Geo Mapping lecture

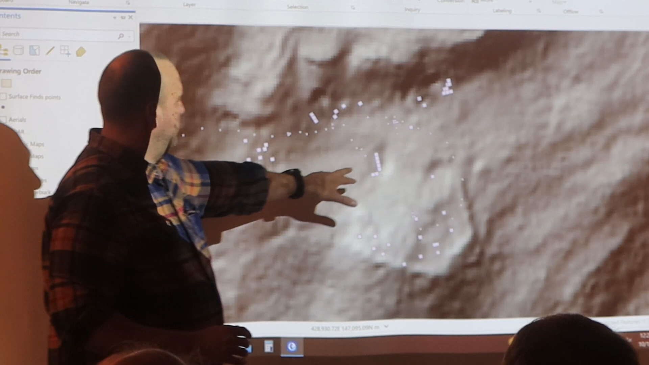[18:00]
That was where the excavation was. I can't remember them. There's a litany of little site numbers within this.
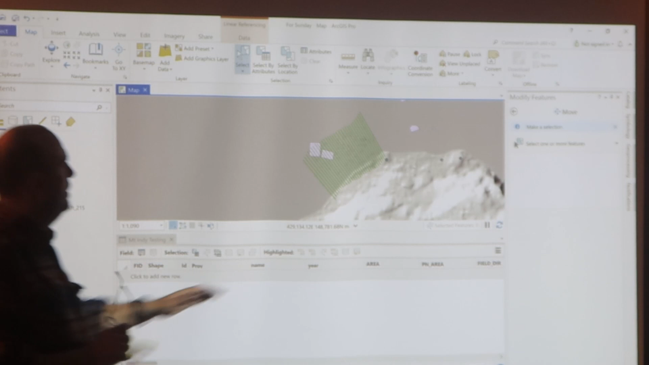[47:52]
So all of his fine spots are listed here, and he had, of course, as we know, a sunken cannon.
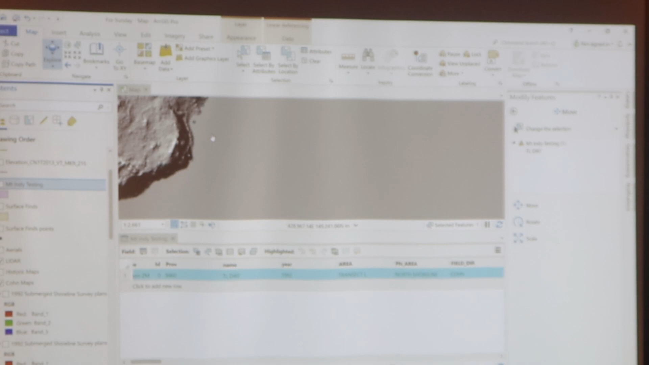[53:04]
So, I used the lidar maps as a base for most of his tie-ins,